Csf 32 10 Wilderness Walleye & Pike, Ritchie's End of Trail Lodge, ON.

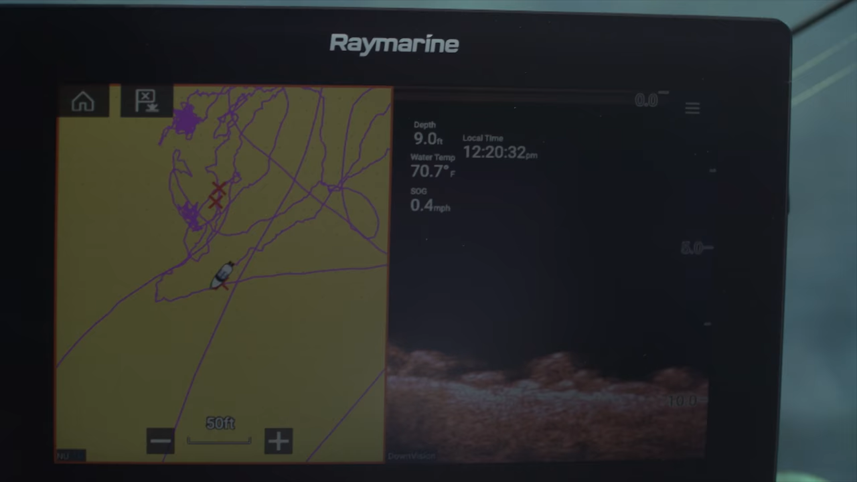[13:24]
On screen: depth 9.0 ft, water 70.7°F, speed 0.4 mph
You can see the X's on the left-hand side of my screen, and look at the right-hand side. Look at all that structure.
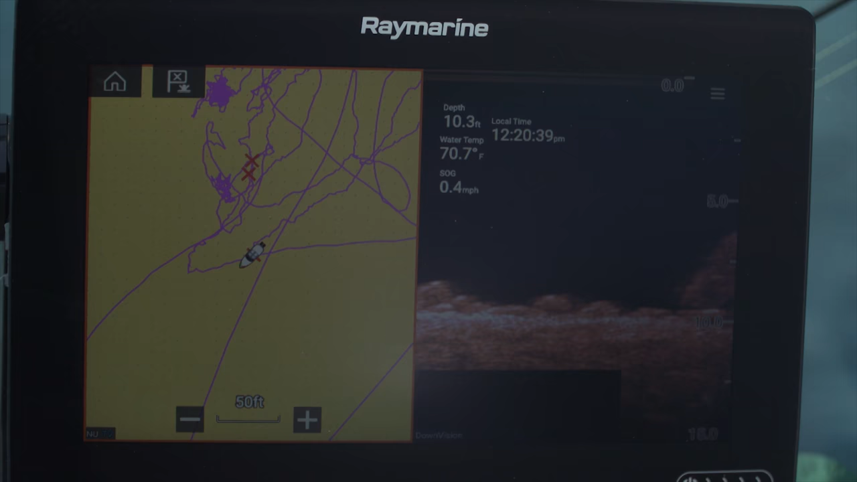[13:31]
On screen: depth 10.3 ft, water 70.7°F, speed 0.4 mph
So, this is a good spot, but where those X's are is where the actual fish hold on those boulders. And I've got a bite. All right, under the boat.
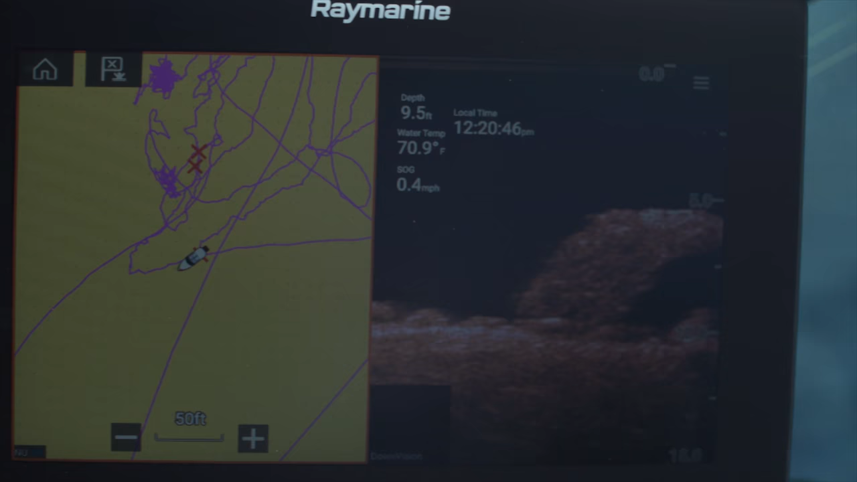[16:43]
On screen: depth 9.5 ft, water 70.9°F, speed 0.4 mph
Number one, most of modern fish finders have GPS and they'll link with the satellite even though there may not be any charts or any Wi-Fi signal for your phone.
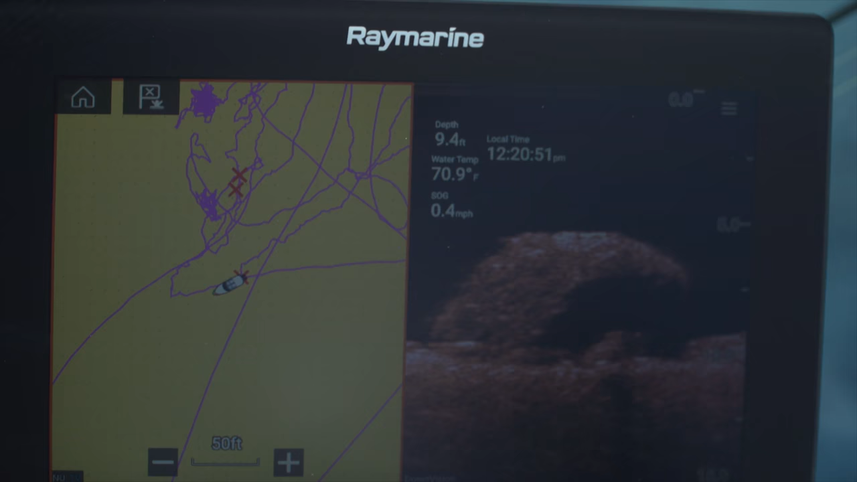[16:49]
On screen: depth 9.4 ft, water 70.9°F, speed 0.4 mph
With my Raymarine Axiom, I can find the fish, they can't hide and I can get back to my cabin safely.